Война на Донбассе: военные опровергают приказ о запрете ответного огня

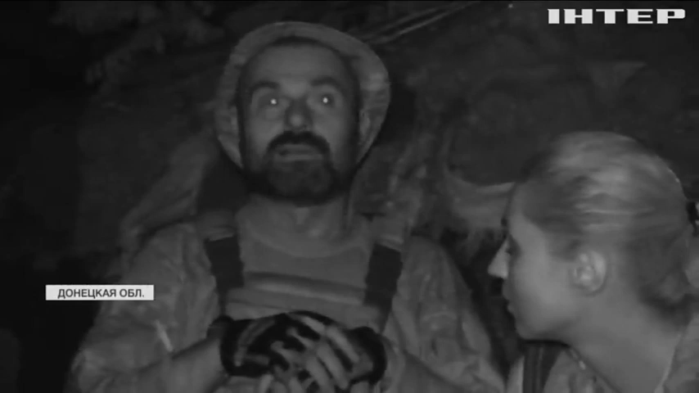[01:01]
Вот это вот уманирует, это начинается.
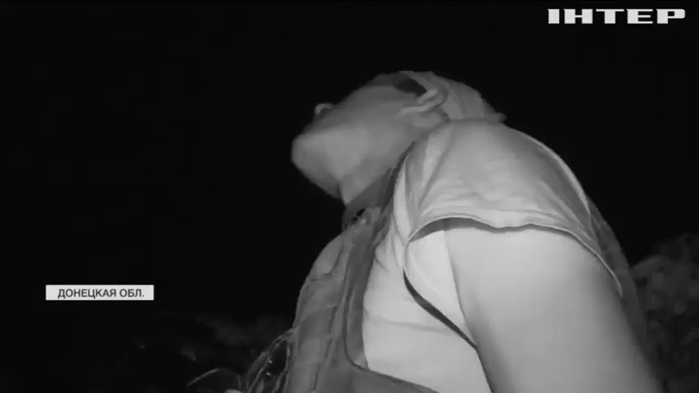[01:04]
Опять оно полетает. Прыгнись там. Ниже, ниже, ниже, ниже, ниже, ниже. Там же нету защиты у тебя никакой. Это что, по нам? Это наш только что ответ дает. Перед этим по нам было.
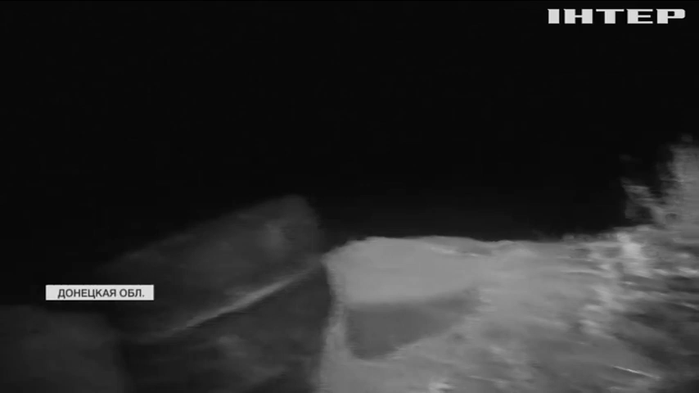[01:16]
Прицельно-то, да?
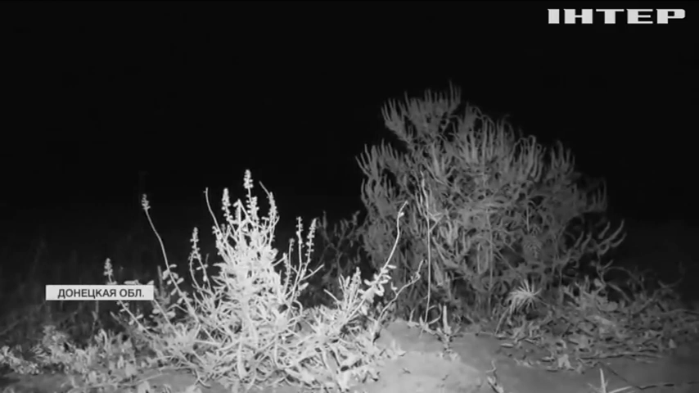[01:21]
Там, вот прямо и влево, там мрах. И тут уже наемники бьют из более тяжелых орудий. Это что? Это копейка? Да, это копейка. БМП-1.
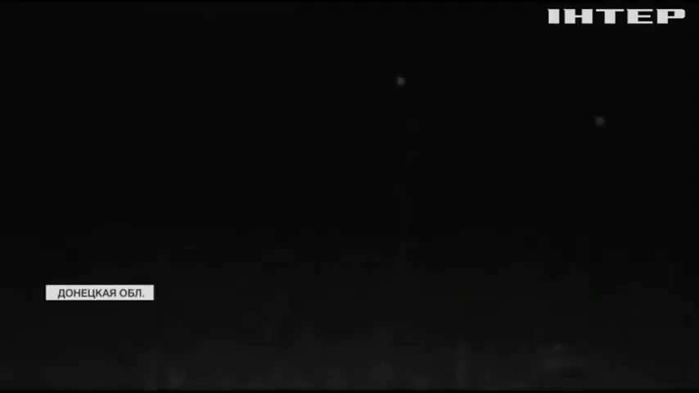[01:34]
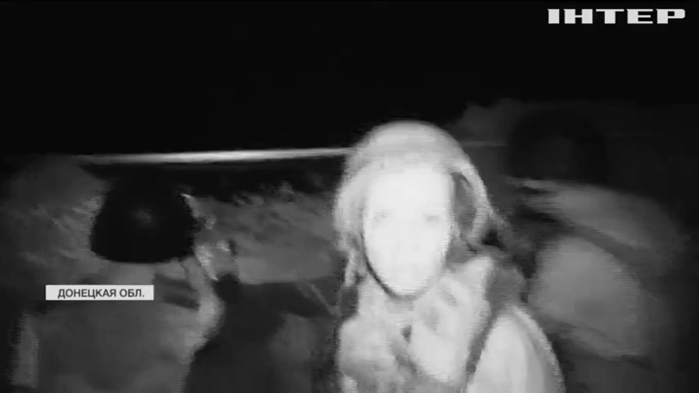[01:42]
Вот такие разрывы. Это яркое доказательство того, как боевики нарушают режим перемирия в селе Зайцево.